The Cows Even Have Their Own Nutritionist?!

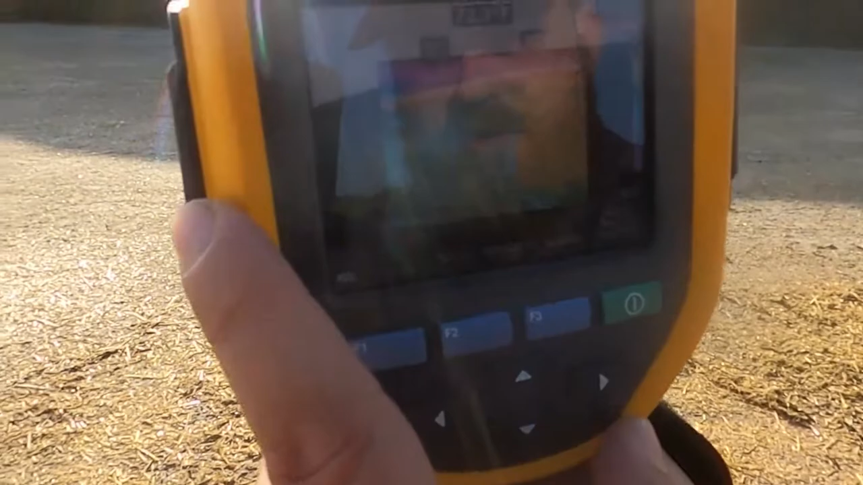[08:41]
So what we're looking at here is that face. So it's been pretty freshly faced. Make sure that they can see it.
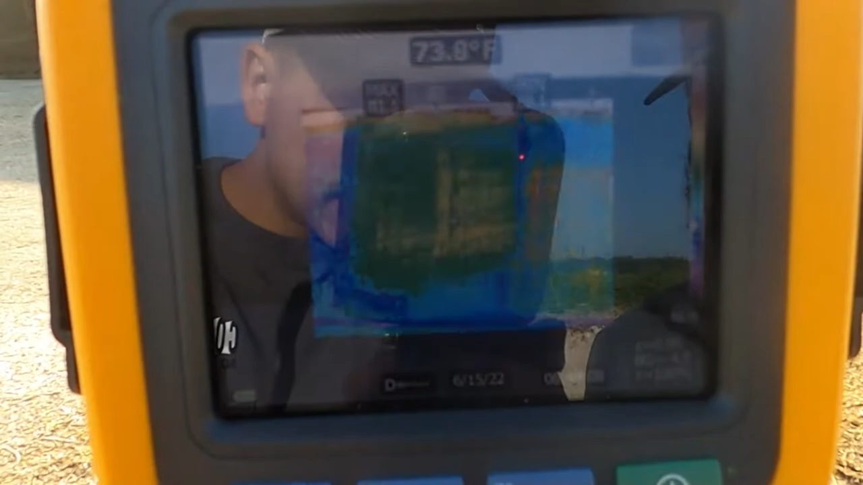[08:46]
There we go. You guys should be able to see it pretty well. Yep.
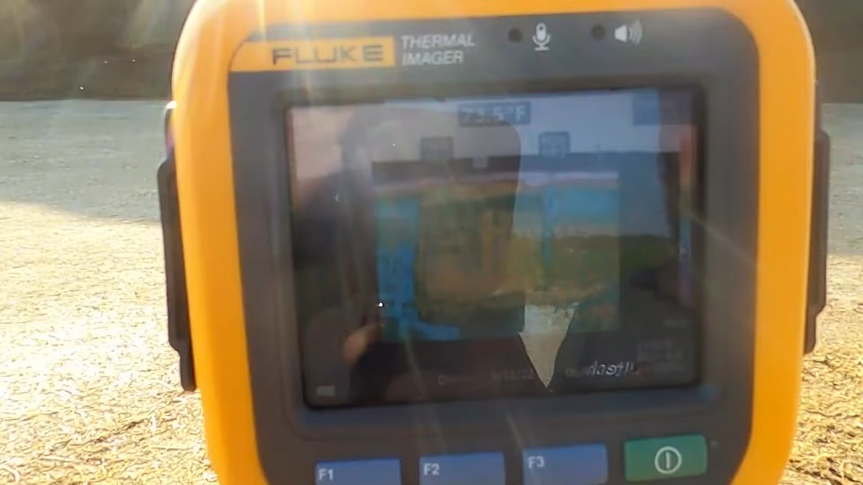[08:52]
So what we're looking at here is a, is the face of the corn silage pile. It's been pretty freshly faced.
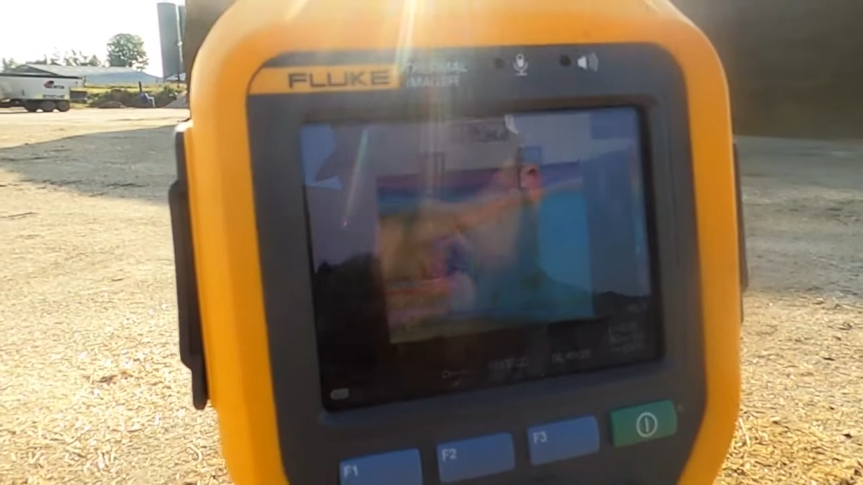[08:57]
So what you can see here, the green, the blues and purples is all showing pretty cool.